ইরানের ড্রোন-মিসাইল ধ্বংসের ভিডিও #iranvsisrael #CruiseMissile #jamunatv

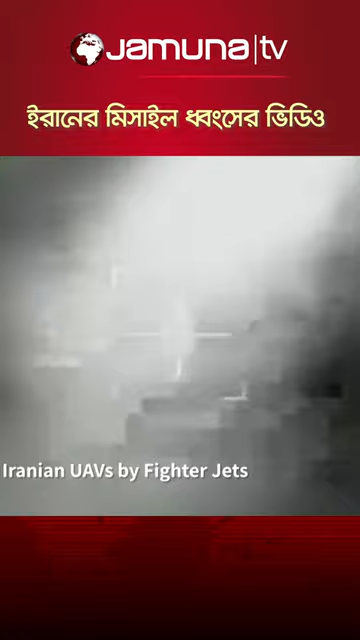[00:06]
זה נכון, מייל, זה מאה של... אתה רגע, אלפא, תחליטי למעלה.
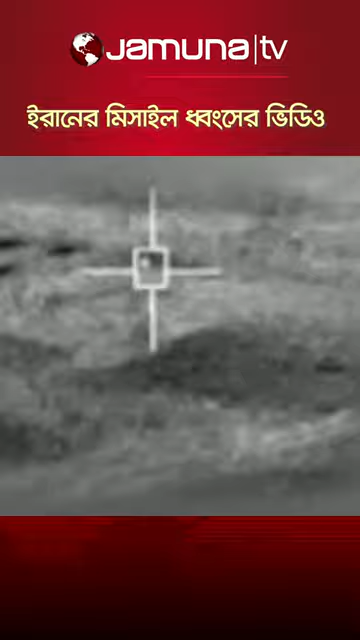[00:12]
שתיים שיגר. יש פגיעה. יש פגיעה משתיים, המטרה אופלה. לא נפלה. ארבע שיגר על המטרה המזרחית ביותר.